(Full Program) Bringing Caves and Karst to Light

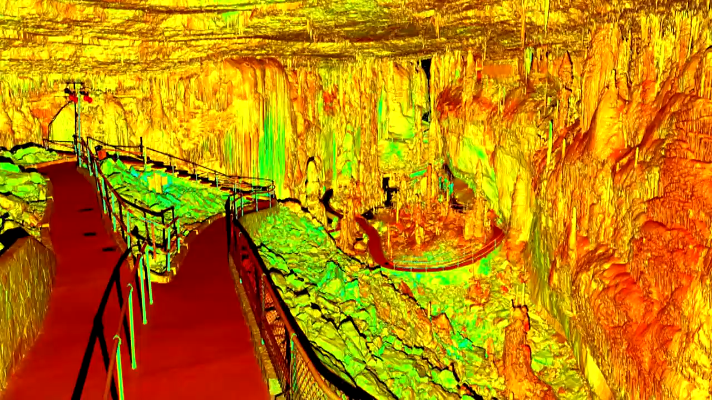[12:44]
added by people into that cave so the walkways and the elevator
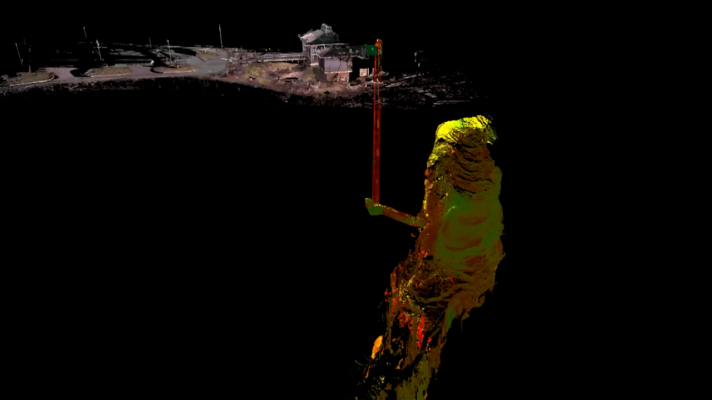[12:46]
and the railings and lights and things like that because they hope to be doing some
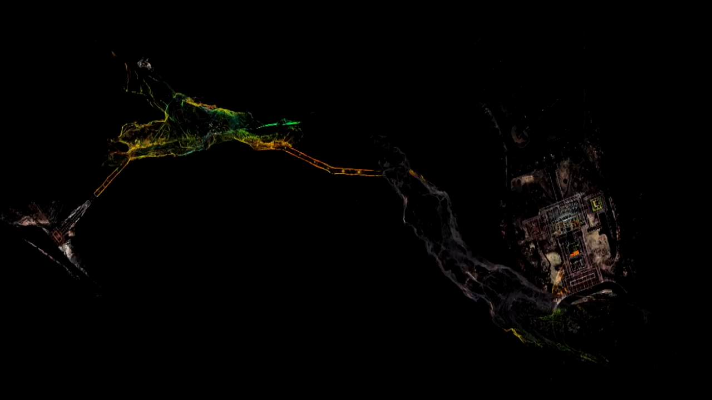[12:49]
improvements to the cave to make it more friendly to visitors
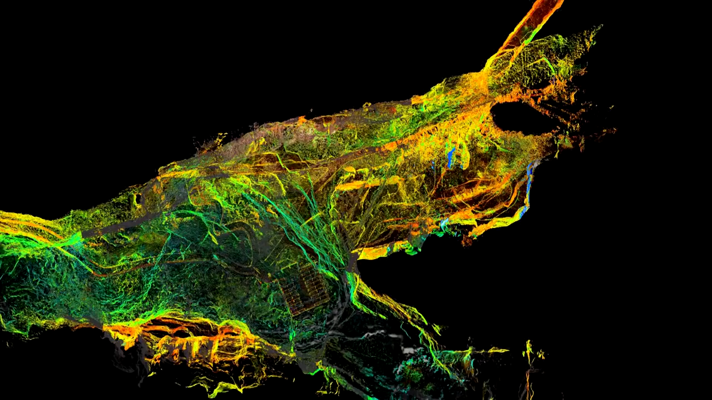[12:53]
so we will take literally hundreds
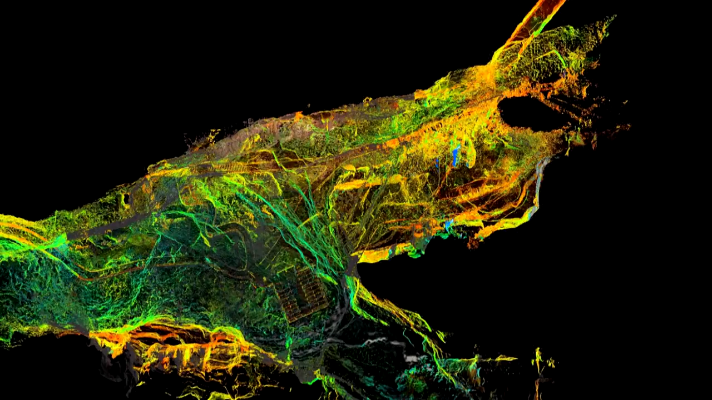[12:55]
of these at blanchard springs from different locations because you can't see everywhere
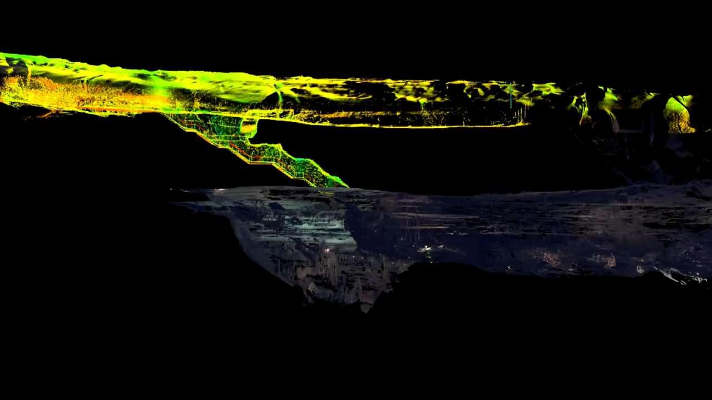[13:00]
from one location and you can't see behind a stalactite over here and around you know a rock over here so we have to move the scanner around
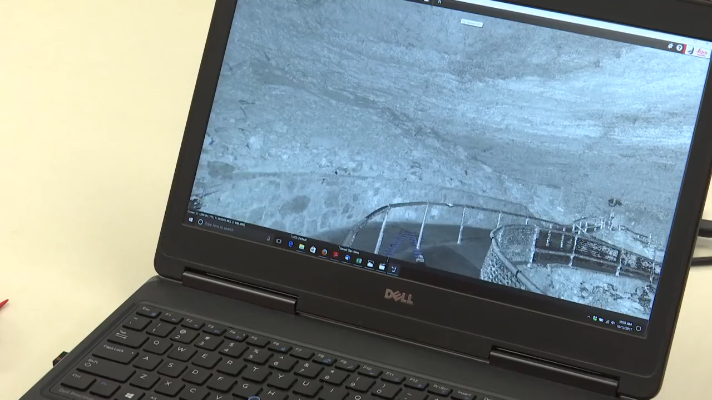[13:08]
and then in our software it will automatically stitch these together to become a very very large
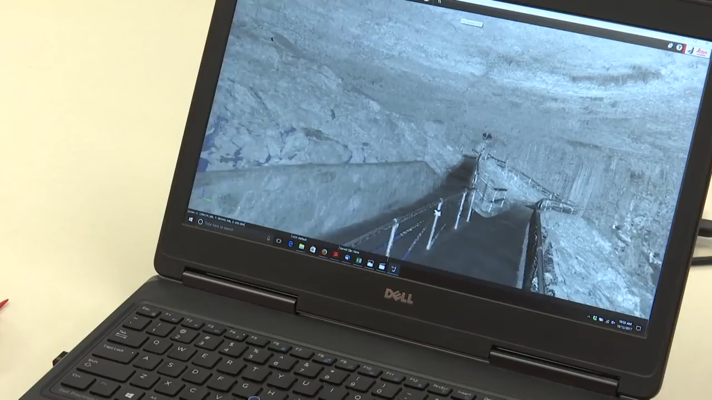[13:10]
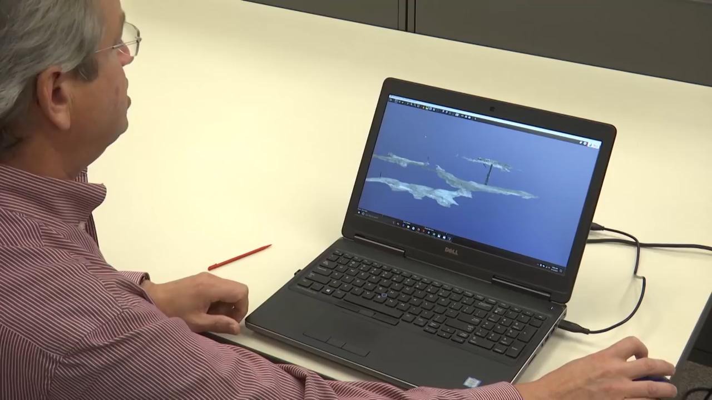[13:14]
file and a big model of the cave so today this instrument that we've got right here is about the most accurate way that we can map